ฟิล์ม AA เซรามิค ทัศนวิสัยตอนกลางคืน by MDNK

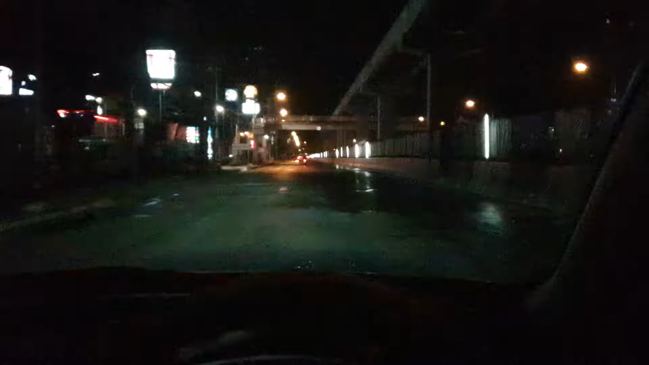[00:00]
สวัสดีครับ ยิ่มอยู่ใน Mazda นะครับ Mazda 2 กำลังขับหลดไปทรงลูกค้านะครับก็จะมารีวิวเลือกฟิล์มนะครับ ว่าฟิล์ม Total Nanoselamide ของอเมริกันออตโฟิล์มนะครับหรือ AA นะครับ คำเข้มบันหน้า 60 แล้วก็รอบคัน 80 เป็นยังไงบ้างนะครับอันนี่คือ ถนนตอนนั้นคืนนะครับ ไม่มีไฟถนนนะครับ คื
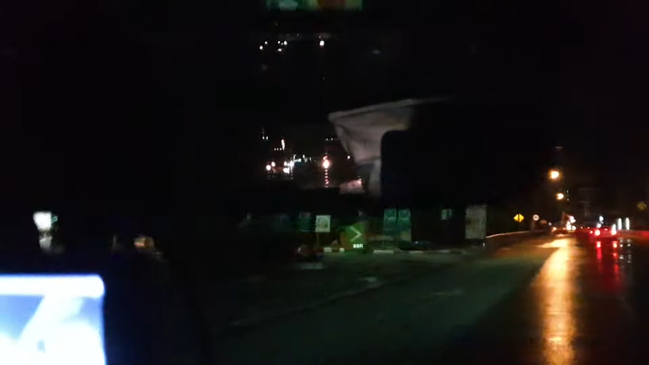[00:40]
ถ้าเรา prospects กระจกข้างด้านขว้า เห็นชัดไหมนะครับ ก็จะเป็นแบบนี้เลยที่ต้าผมเห็น